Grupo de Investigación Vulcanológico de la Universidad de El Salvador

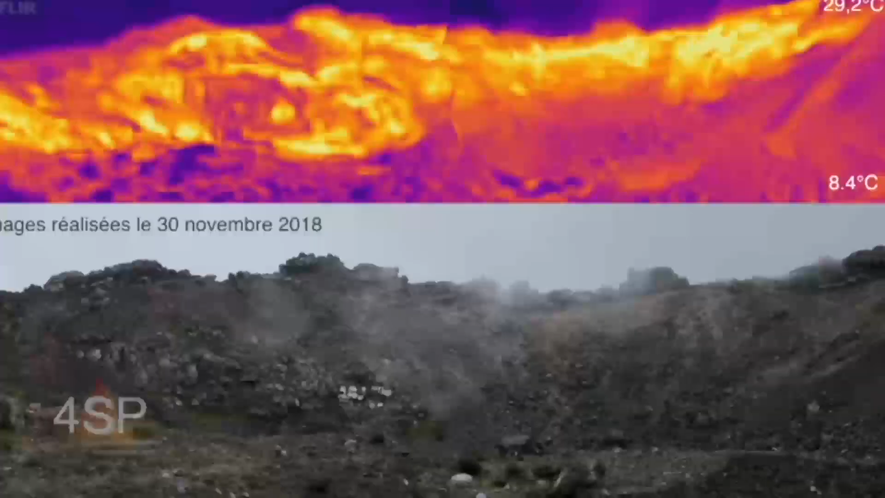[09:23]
Ya vemos un contraste muy interesante en el borde del cráter del Izalco. Claro. Sí, son puntos que son como 90 grados,
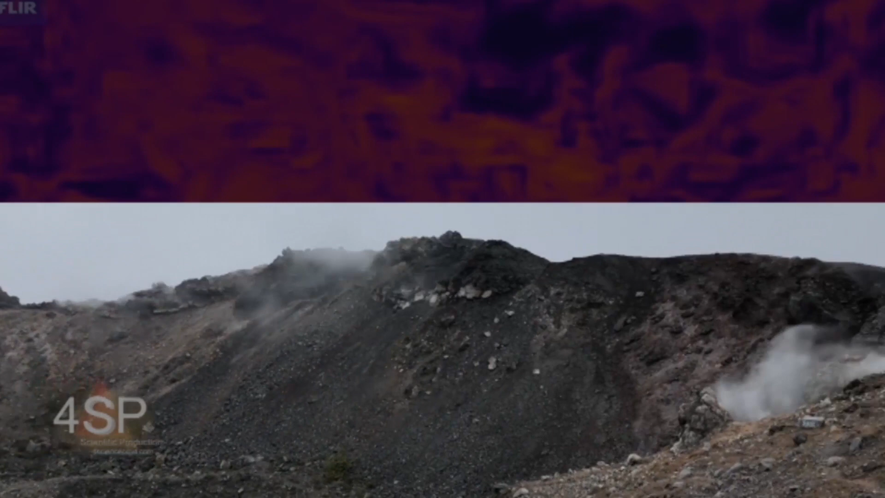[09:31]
pero más o menos más 40 grados.
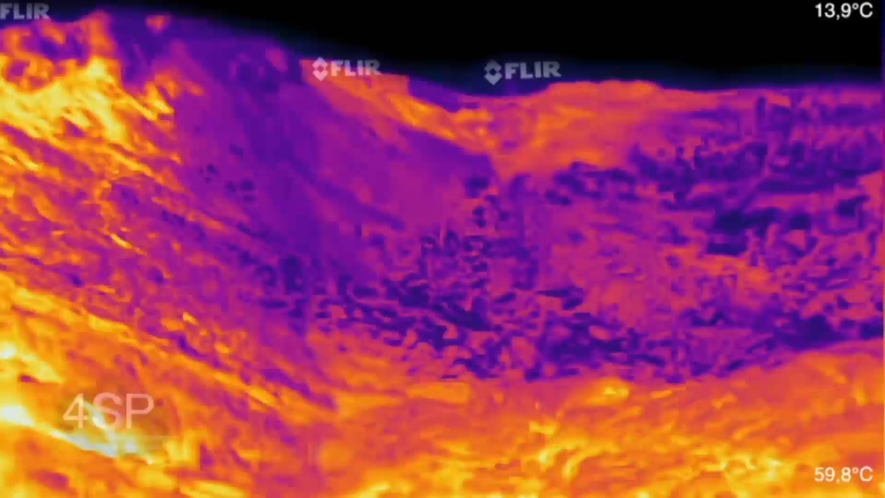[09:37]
On screen: scale top 59.8°C, scale bottom 13.9°C
Pero conocemos bien por qué no están más que 90 grados.
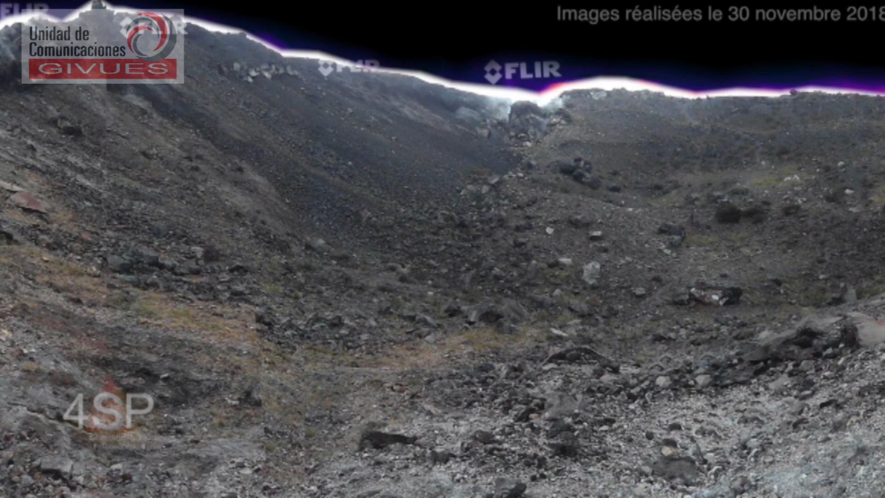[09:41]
Bueno, al máximo de 90 grados, simplemente eso nos informa que es agua de lluvia que se va a calentar y sube
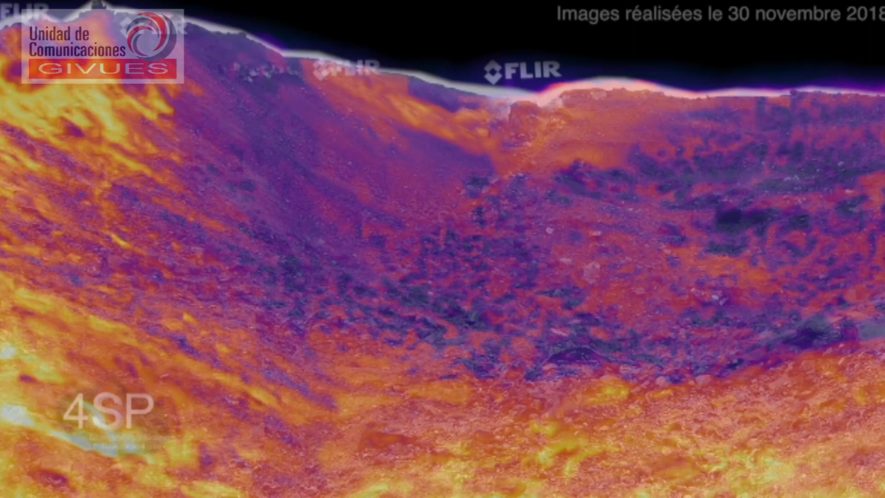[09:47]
a la temperatura simplemente de ebulición del agua.